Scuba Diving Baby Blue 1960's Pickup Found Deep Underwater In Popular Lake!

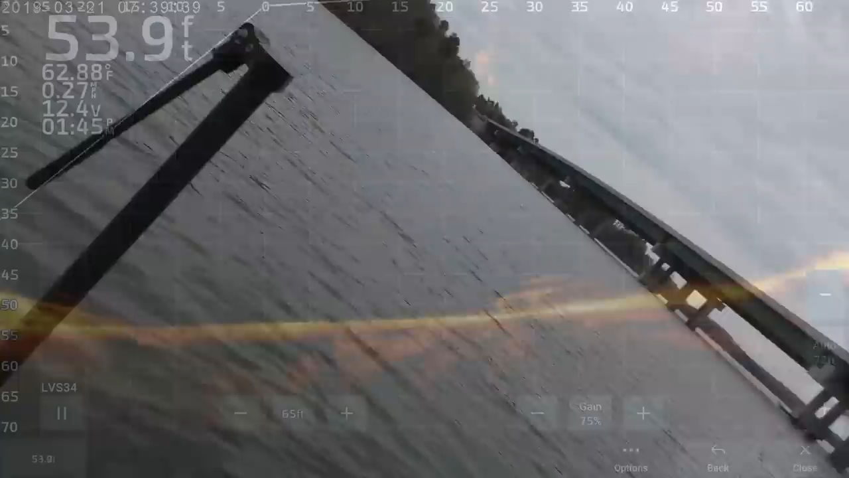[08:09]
On screen: depth 53.9 ft, water 62.88°F
You can see him, he's going down about 10 feet now, and you can totally see... Like, you can see his flippers moving. You can see the bubbles going up to the surface. This live scan is so awesome. It's real time, too. So, like, and that is such a cool-looking shot. You can actually tell that it's a diver in the water. And he's still descending. He's about 15 feet now. Right below him is the truck.
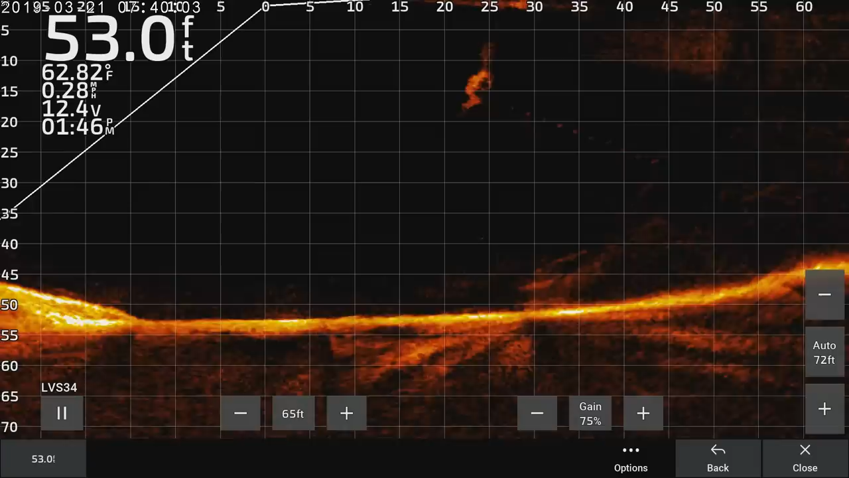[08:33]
On screen: depth 53.0 ft, water 62.82°F, speed 0.28 mph
That little dotted line right there is the rope that's attached to the truck. There's a lot of slack in it. That's why it's kind of drifting out of the way.
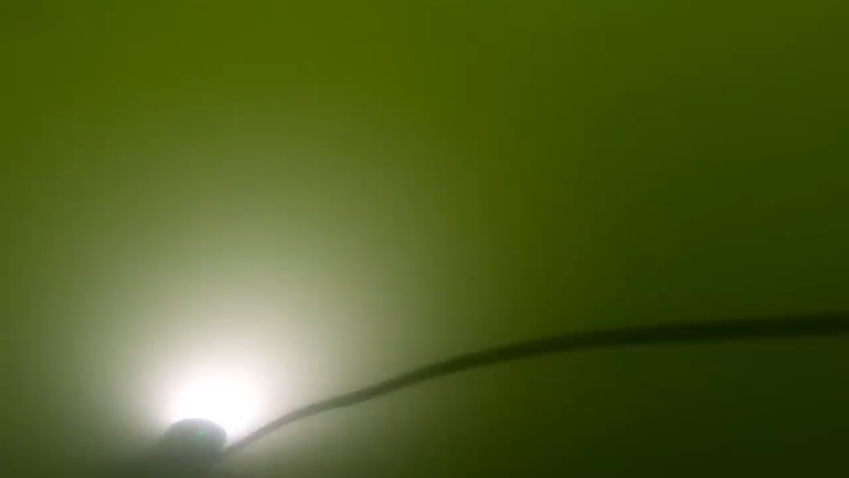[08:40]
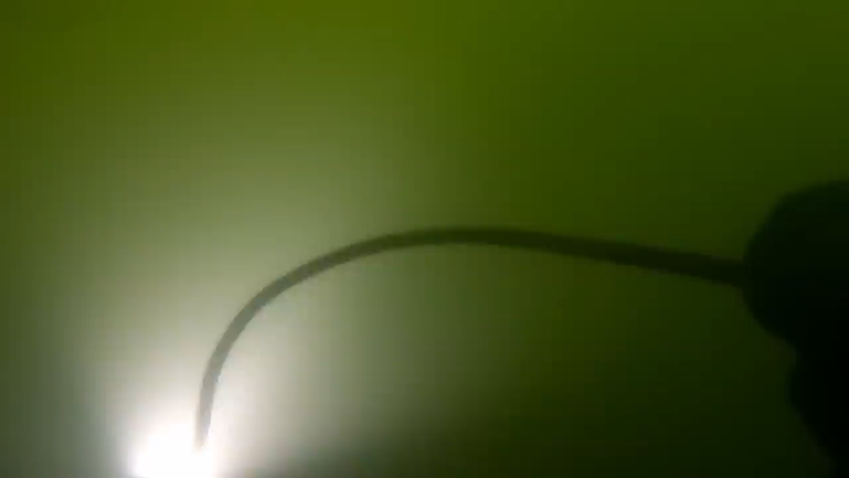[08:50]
Looks like he's reached the bottom of the lake. We're looking at about 45, 50 foot deep. Like I said, there's a lot of slack in the rope, so he's about, I don't know, 5, 10 feet away from the truck right now.
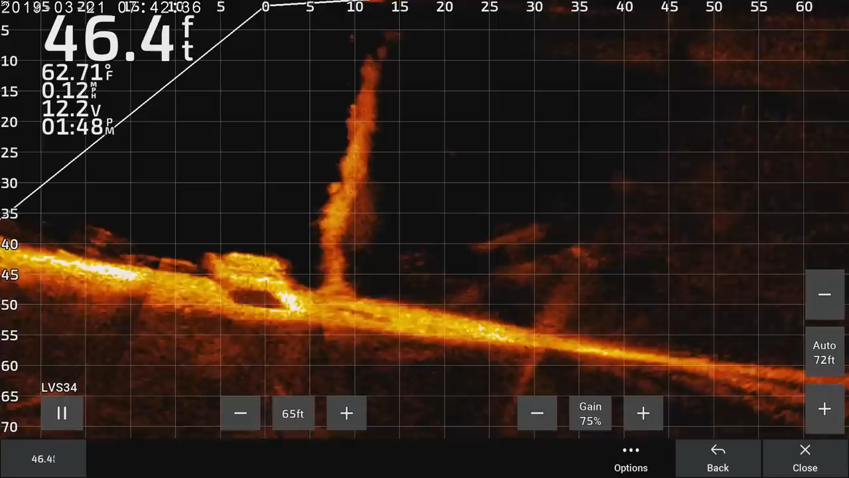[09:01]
On screen: depth 46.4 ft, water 62.71°F
But he's using the rope to guide him towards the truck.
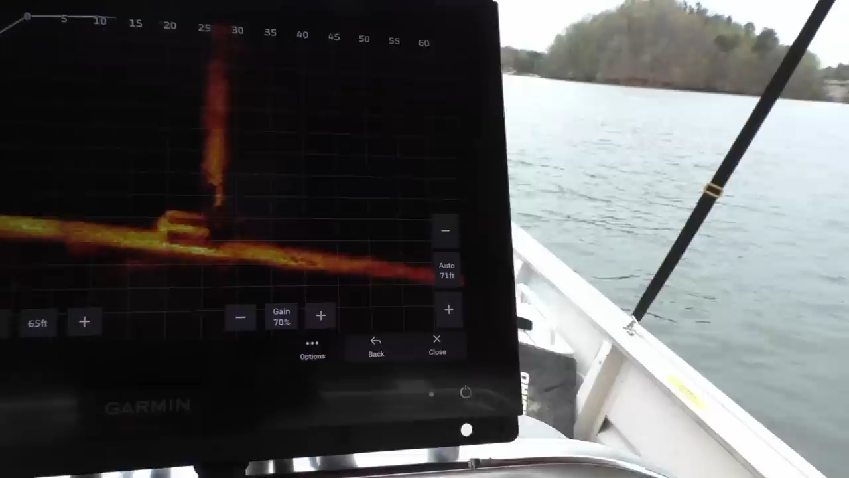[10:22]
Looks like he is coming up. He's about 35 feet. He's coming up nice and slow.
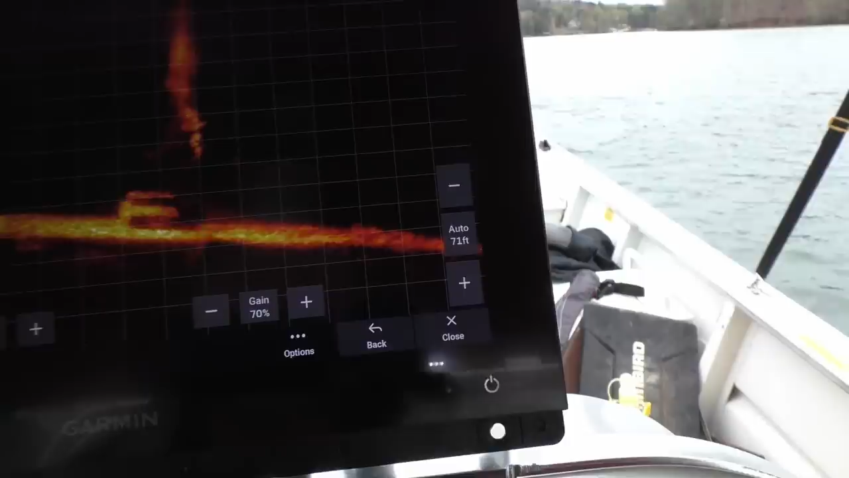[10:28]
So we're gonna move the boat out of the way, and then once he surfaces, we'll see what he's got.